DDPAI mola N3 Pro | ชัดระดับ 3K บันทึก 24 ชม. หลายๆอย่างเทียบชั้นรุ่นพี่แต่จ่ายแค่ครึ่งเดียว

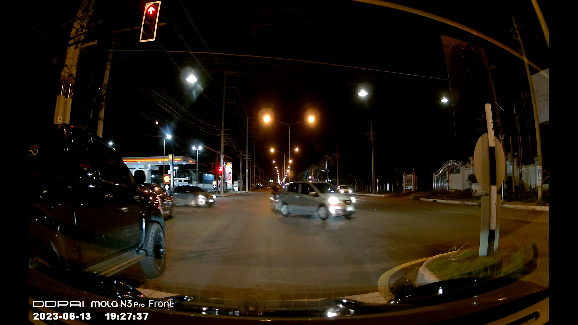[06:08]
ในส่วนของงานตอนกันคืน เอาจริงจริงผมแอป Surprise นะมาจัดการแสงแล้วก็สีได้สมราคาที่เขาคุยเลยถึงแม้ว่า โอเคมันอาจจะไม่ได้มาแน่แบบโอ้โห สว่างอะไรมากนะครั
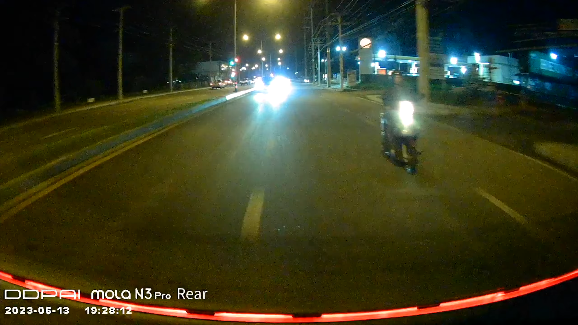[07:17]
กล้องหลังไม่ไหวแล้ว ไม่ต้องคาดหวังในเรื่องคุณภาพไฟอะไรแล้วแค